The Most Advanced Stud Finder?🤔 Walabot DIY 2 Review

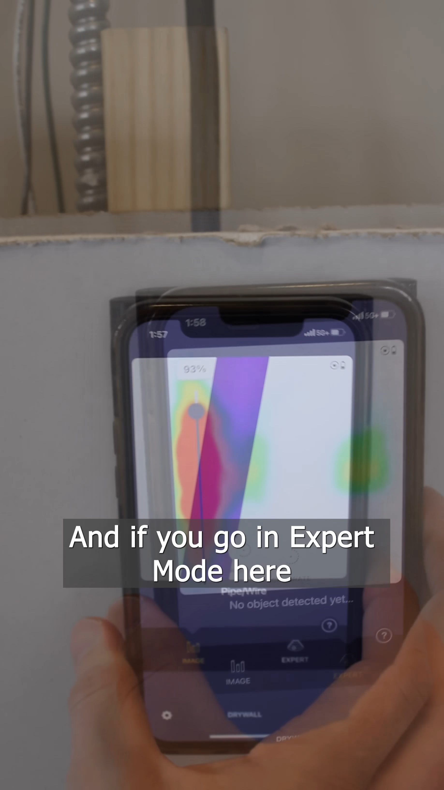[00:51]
We're coming to the right and it is showing it here in purple and if
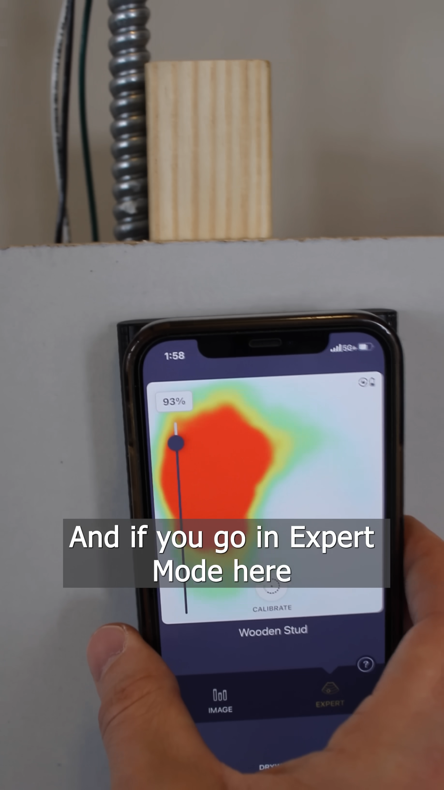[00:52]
you go in expert mode here this is going to show you the real-time raw radar data.